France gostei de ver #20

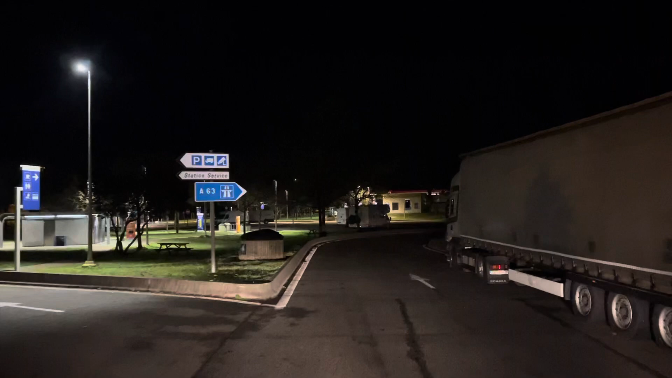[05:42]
Passei aqui bem, mas o gajo, o indivíduo que está ali do meu lado, vai se ver à rasca para passar aqui. Com estes dois aqui parados, aqui desta maneira. Este da frente, por acaso, nem parte. Agora o outro.
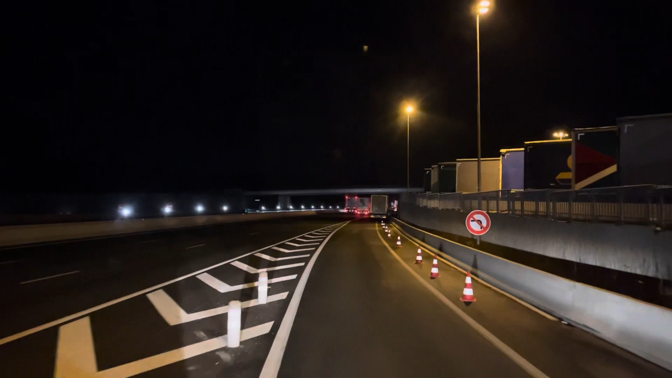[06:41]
vieram parar aqui no acesso pela autoestrada. Ó, oh, este aqui ainda pior ficou. Praticamente dentro da autoestrada este desgraçado aqui. Oh Deus do céu. Enfim, fazer o quê? Vamos embora, vamos embora. Caminho é para a frente. Dá para ver bem com esta, com o telemóvel novo, só não dá para ver bem a estrada para gravar à noite.